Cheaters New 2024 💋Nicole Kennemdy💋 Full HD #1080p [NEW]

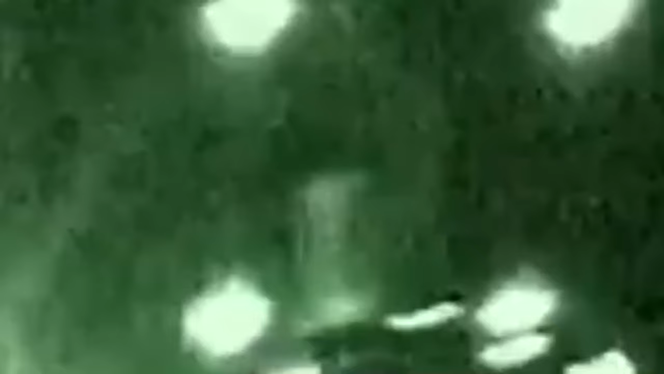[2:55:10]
Mobile units begin tracking the suspect once she leaves her job quite some time after closing.
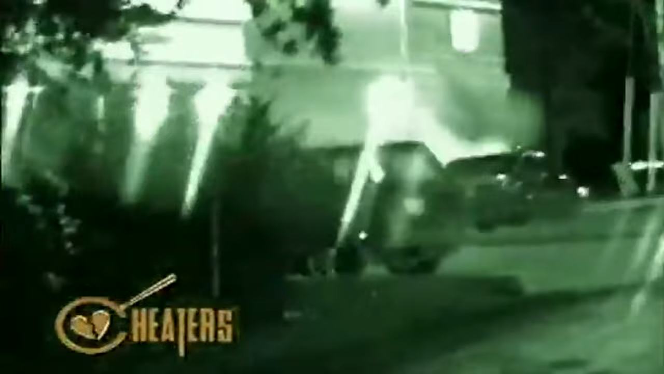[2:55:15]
She arrives at a local drugstore,